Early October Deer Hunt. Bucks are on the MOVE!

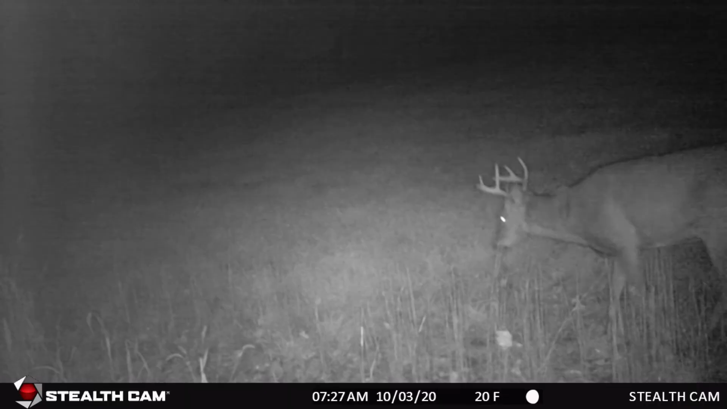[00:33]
This wheat field has a long line of scrapes that many bucks are visiting on a regular basis. On many of our cameras,
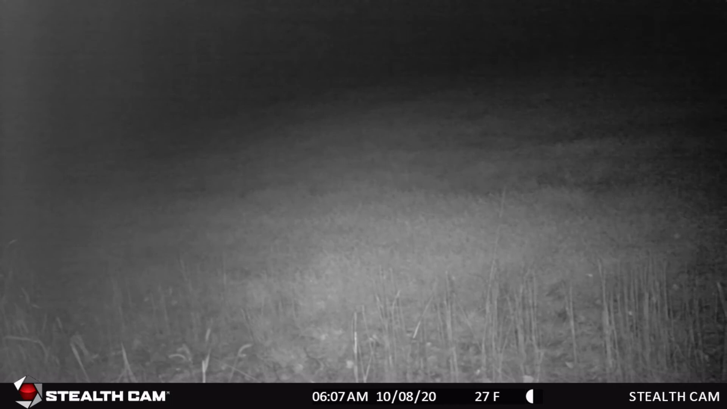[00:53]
we are experiencing an increased activity in pre-rut behavior, such as the sparring between two bucks like you can hear here.